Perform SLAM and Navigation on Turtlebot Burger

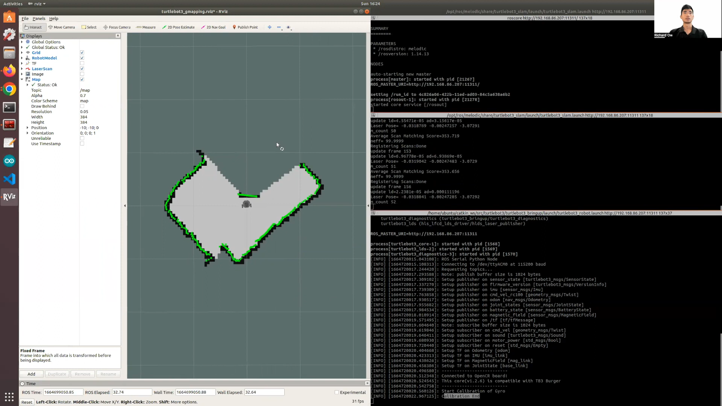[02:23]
This should be how it looks like. Okay. So I'll add the live video of the Turnabout Tree here. Okay. Once this is done, we want to control our Turnabout Tree.
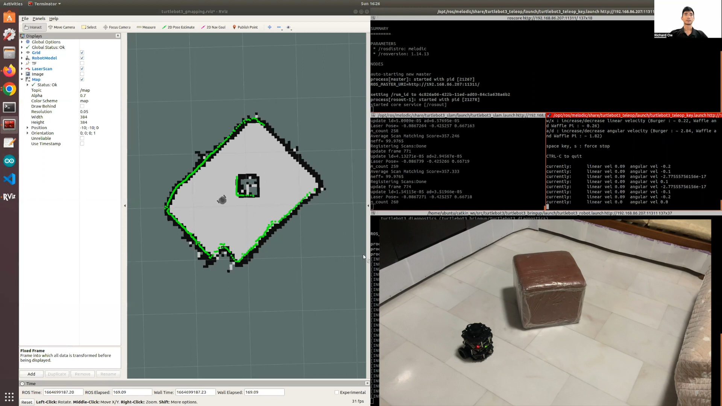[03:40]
So this is just a rough mapping of the custom room. Now what we're going to do is actually save the map.
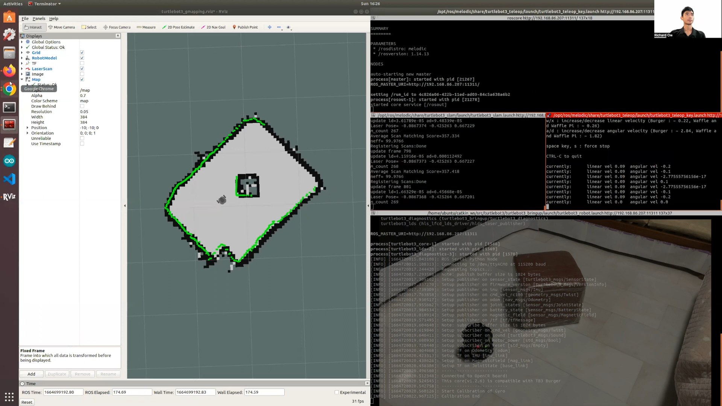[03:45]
So to save the map, we actually want to make sure that you save it.
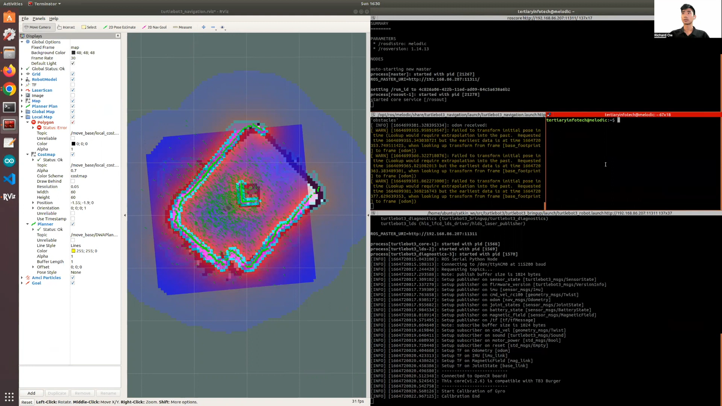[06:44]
First launch the ToroBot tree. And you can see. You can actually control the ToroBot tree. So in life. You can see that the ToroBot tree. Moving the same. As the. Arvis. Bring it around.